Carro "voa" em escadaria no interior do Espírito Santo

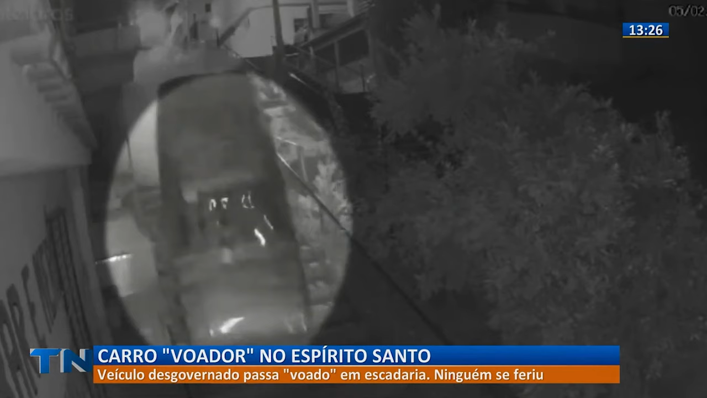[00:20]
Ele contou que perdeu o controle da direção e caiu justamente na escadaria. Olha que doideira! Por sorte, ninguém passava pelo local também no momento do acidente. Isso aí aconteceu lá em Laranja da Terra. E, pois é, gente, olha, foram muitos acidentes nesse fim de semana, tá?